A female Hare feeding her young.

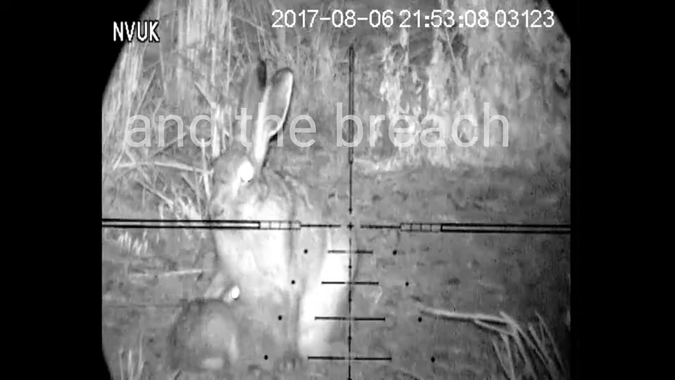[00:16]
and just to see the clarity of the night vision unit I'm trialling for Night Vision UK, we decided to have a butcher's and saw that she had her young with her. I've never seen this before and I was honoured to be able to watch for the time that we did. So please enjoy.
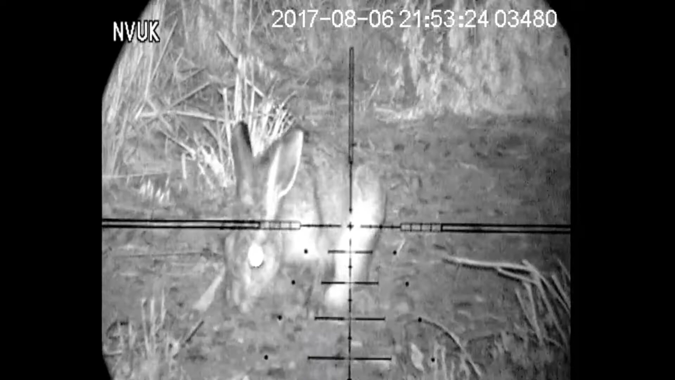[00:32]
The rifle was unloaded, no rounds were in the chamber, so yeah, just nice footage to see.